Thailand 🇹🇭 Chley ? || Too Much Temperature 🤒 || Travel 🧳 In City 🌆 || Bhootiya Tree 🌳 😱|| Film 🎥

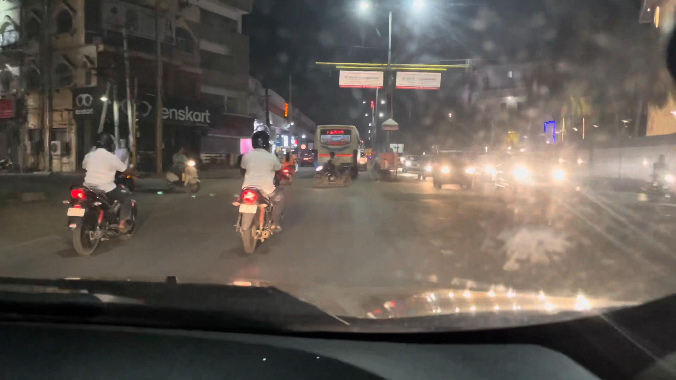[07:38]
रात के बज रहे हैं 10 और हम चल रहे हैं रास्ते पे, और कहाँ चलते हैं तो जा रहे हैं अभी हम घर।